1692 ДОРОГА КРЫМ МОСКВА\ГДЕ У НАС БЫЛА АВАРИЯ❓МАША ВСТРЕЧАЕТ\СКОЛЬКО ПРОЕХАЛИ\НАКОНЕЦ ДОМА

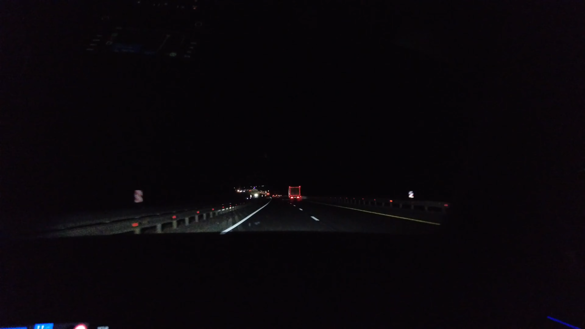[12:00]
у нас случилось дтп с косулей вот вот косуля совершил наезд на коньяк да вот в общем написано знак в общем стоит там что дикие вот да вот дикие животные и где-то это было вот тут
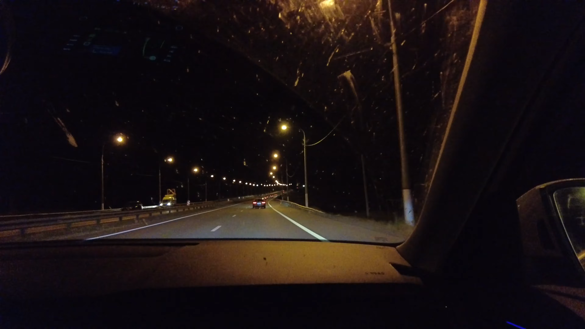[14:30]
друзья вот в общем мы точно узнали что это за место а тут вот напротив краз платы находятся в общем это 350 километров до москвы